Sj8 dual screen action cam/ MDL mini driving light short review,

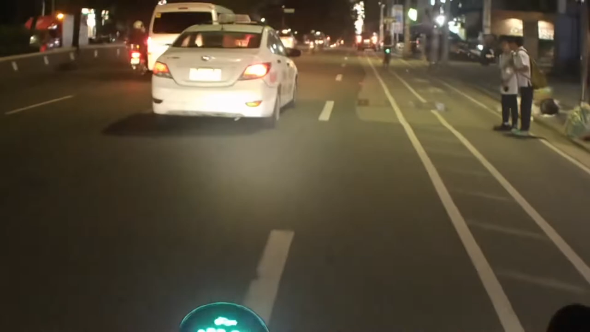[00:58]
natin sya gagamitin Kasi maliwanan pa naman sa area na to Doon tayo sa madilim na area Magtetry
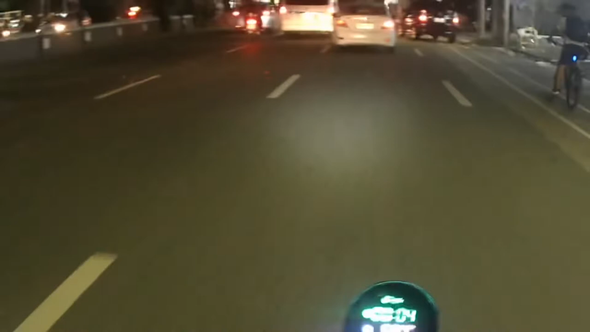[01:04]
na I-on natin yung mini driving light Na ininstall natin kanina Subali Subali iikot lang tayo sa Visayas Avenue And then right turn tayo sa Congressional Avenue And then Tandang Saura Avenue Derederecho hanggang Commonwealth Ikot tayo hanggang doon sa may iglesia Central Avenue Pabalik dito sa Visayas Avenue Okay guys Let's get it on Kung makikita nyo yung Kuha nung SGA 8 camera Sa 1080p 60fps Malinaw naman sya Diba
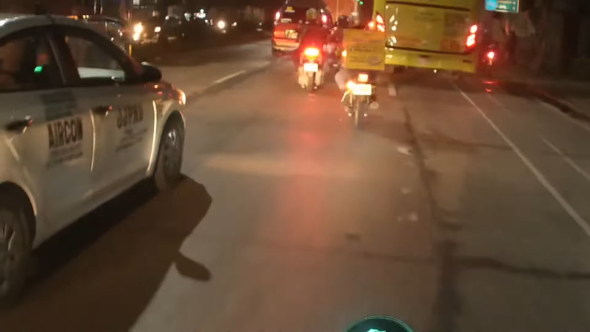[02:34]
Na mga papunta ng south By a C5 Then even yung mga provincial bus Dito na dumadaan
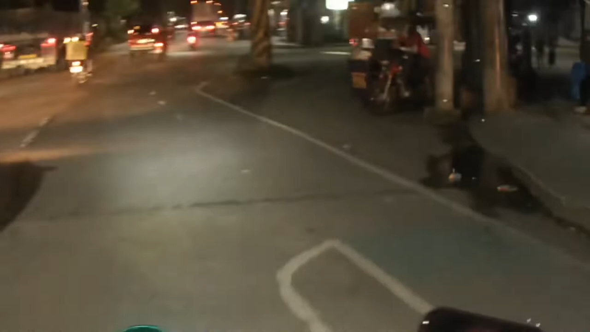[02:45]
Walang time na hindi busy itong lugar na to Okay Ito kakakanan lang natin Sa Tandang Sora Avenue Ayan Didiretso yan na natin to Siguro may mga part dito Na pag medyo madilim Kaya try natin na i-on yung Mini driving light natin Na naka-install
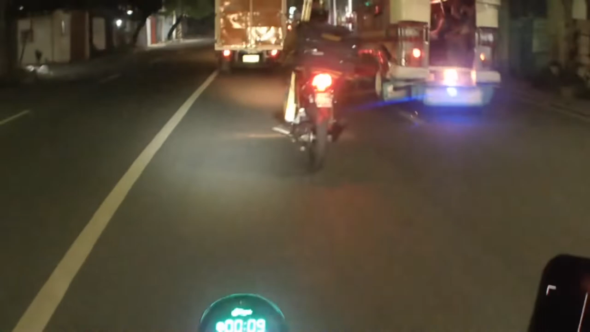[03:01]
Kung mapapansin nyo guys Since 1080p yung resolution natin At 60fps Medyo parang
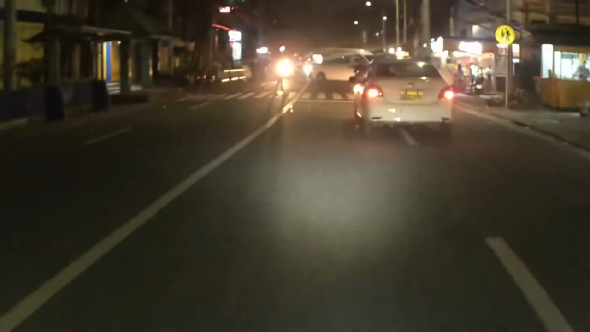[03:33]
So ingat ingat lang din sa pagdadrive Once may huminto na sasakyan sa harapan natin Mag pull stop na rin tayo Kagaya nga nga nangyari kanina May kakaliwa pala So ayan guys Balik tayo sa topic Ang SJ8 Dual Dual LCD Camera
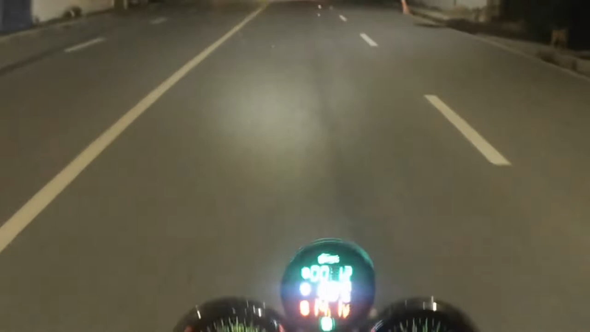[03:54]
Meron sya nga Hanggang 4K Ang resolution nya At 30fps At yung memory nya nga pala Expandable to Hanggang 128GB Yung 4K resolution nya Mataas lang kumain kasi ng memory Kaya laging 1080p lang gamit ko
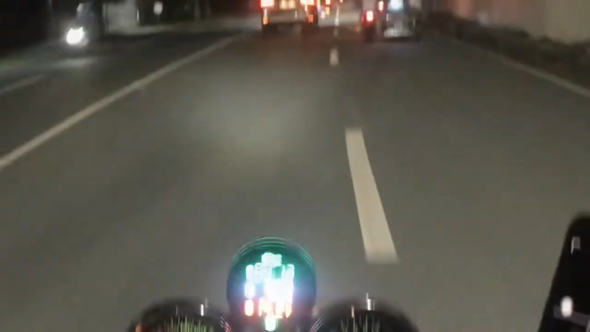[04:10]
Sa area na to Medyo dati nakakatakot dito Magami daw Tira doon dito Pero buti na lang ngayon Salot
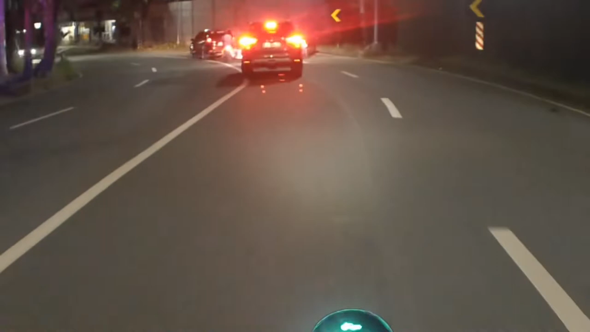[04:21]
sa inyo Quezon City Police Lagi na lang may mga Mobile na nakabante dyan So guys Malapit na tayong lumabas dito Sa dulo ng Tandang Sora Ito na yung
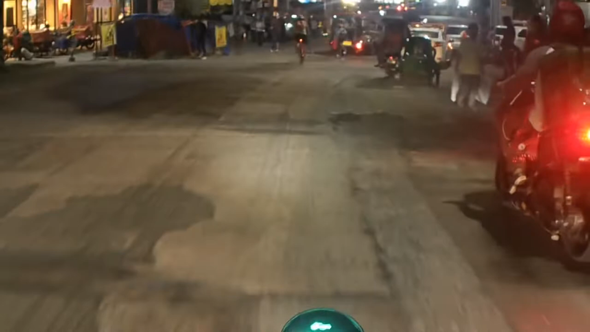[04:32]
Commonwealth Avenue Ayan O diba
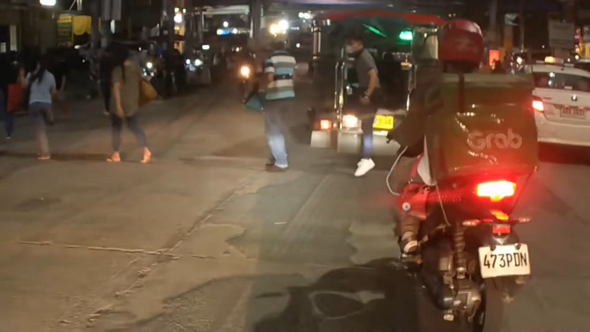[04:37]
Salot to sir Mamang driver na to Sa gitna nagbaba O dito na rin
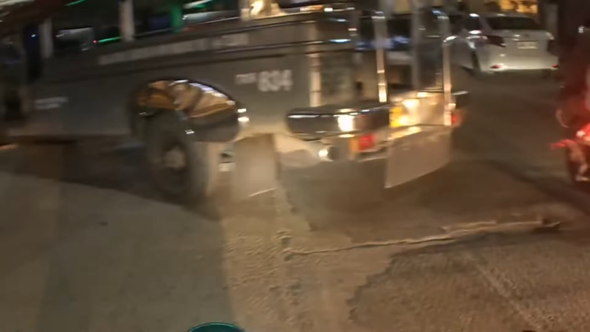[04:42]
Pamanyo obra Nice nice Medyo malubak sya Madaming construction Ngayon
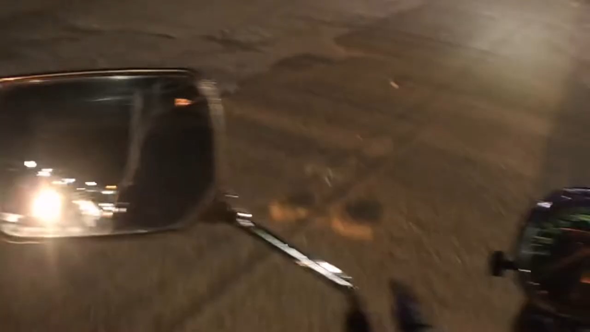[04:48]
dito sa dulo Ng ano Tandang Sora Avenue Palabas ng Commonwealth
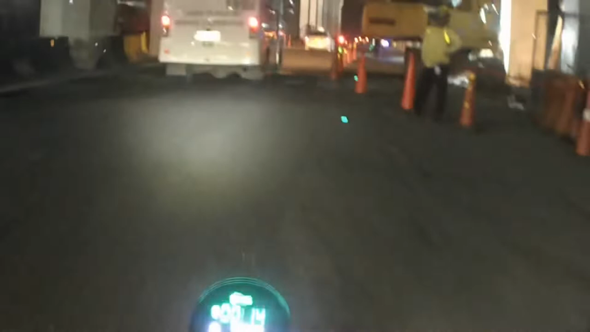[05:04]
malubak Na tinanggal na yung Flyover Oo dito yun
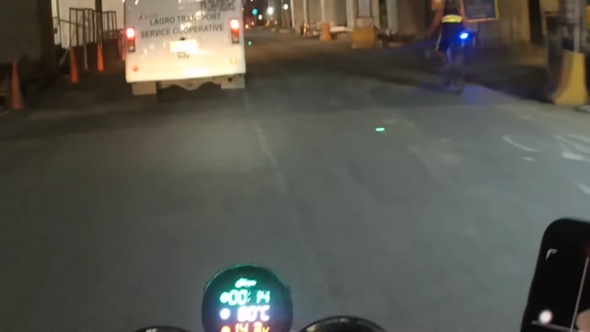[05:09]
Eto Dinirediretso natin to Approaching tayo Dito sa may iglesia Ni Cristo And then Yan kakanan na ako dito sa Central Avenue Which is
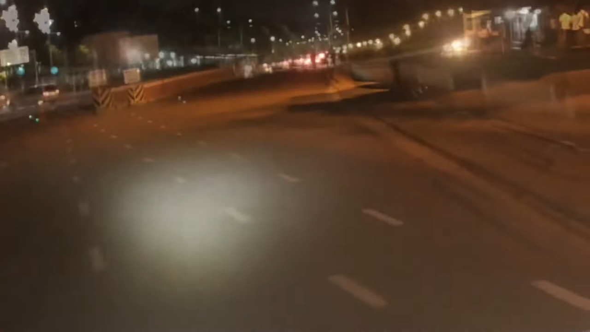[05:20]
Tagus ito ng Visayas Testing na natin yung mini driving
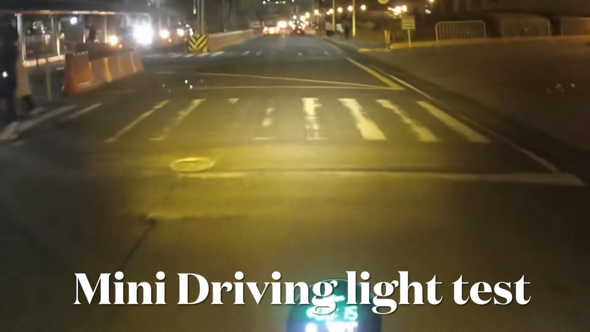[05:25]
Actually yan Maliwanag sya Yung yellow Pwede syang Yung yellow ang Gawin mong low beam And then Yung white Yung high beam Sa haligang
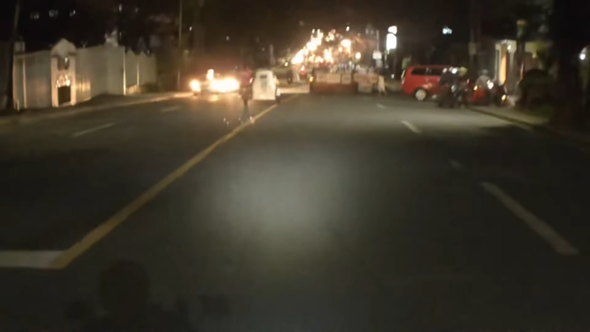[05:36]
687 something Langs Hulit naman to Diba
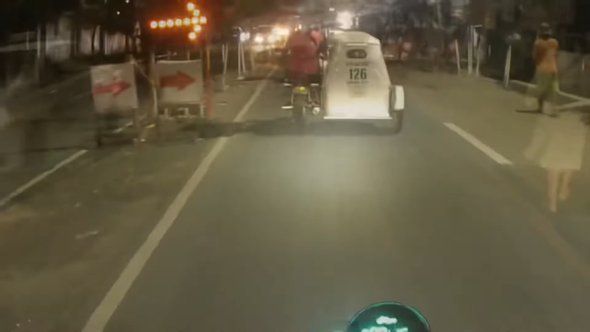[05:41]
So Ayan nga guys Kung kayo ay mapapadaan dito sa Central Avenue
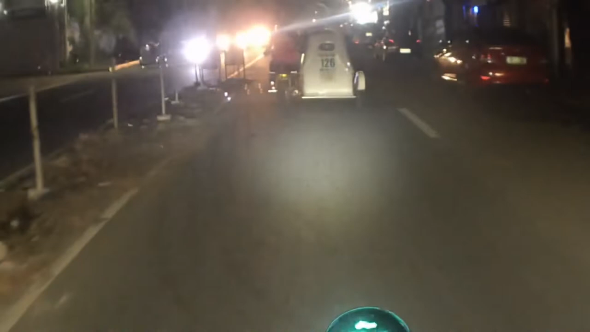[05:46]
Medyo Alali lang din yung pagpapatakbo Kung wala kayong maliwanag na ilaw Kasi Ay may Ops May kainan dito Ayos to